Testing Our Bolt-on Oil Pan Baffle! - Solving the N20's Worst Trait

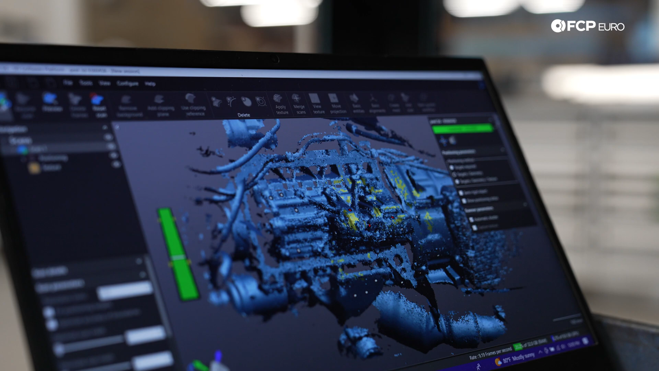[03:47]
using 3d scans of the motor balance shaft assembly and both of the plastic and aluminum oil pans we were able to create a bolt-on solution to resolve the n20's oil pressure issues
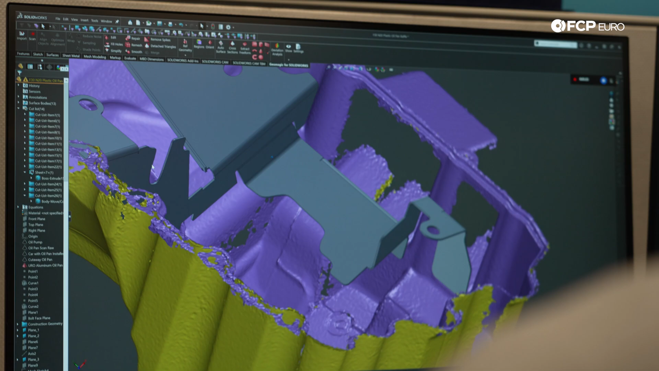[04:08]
the side baffles extend to cover the oil reservoirs on the right hand side keeping oil from lurching into
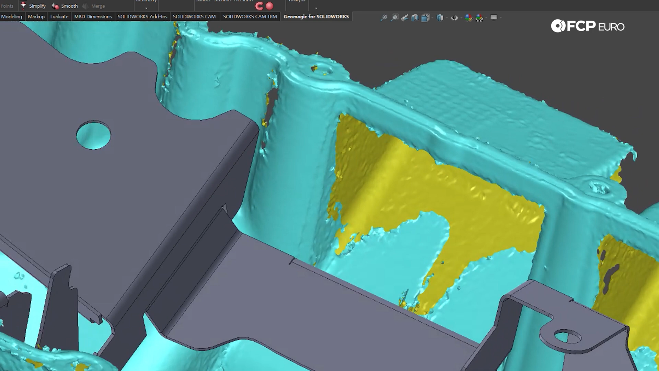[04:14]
those chambers under left hand turns which we knew was one of the stock pan's worst traits and then this is going to sit